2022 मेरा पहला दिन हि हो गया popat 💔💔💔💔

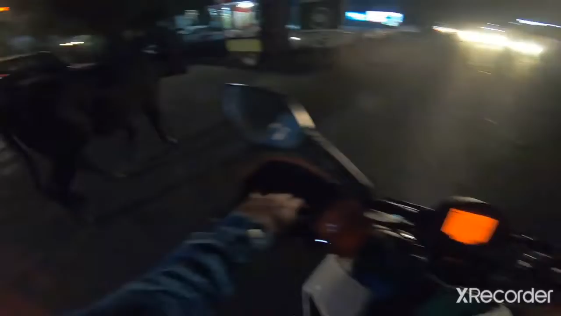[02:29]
ओए भाई रात को ना इनका डर लगता, देखो काली गाय थी ना, मुझे दिखी नहीं। फाइनली घर पहुंच गए।